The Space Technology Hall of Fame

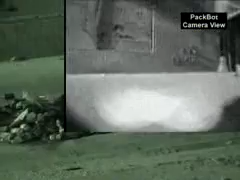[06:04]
video, and other data, enabling personnel to remain at a safe distance while performing high-risk procedures.